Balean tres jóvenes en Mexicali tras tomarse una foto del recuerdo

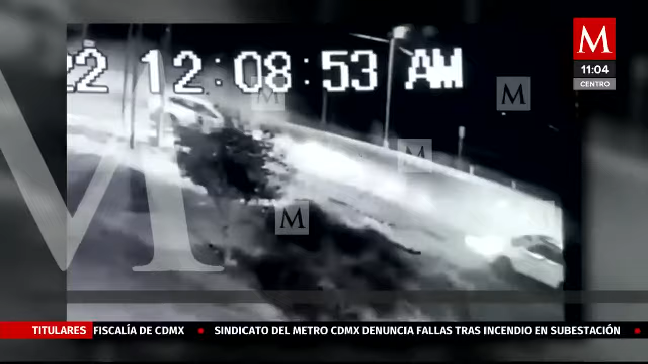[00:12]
Así atacaron a balazos a tres jóvenes de Mexicali, Baja California, tras tomarse una foto del recuerdo en la calle que lleva el nombre del investigador del fenómeno OVNI, Jaime Maussan.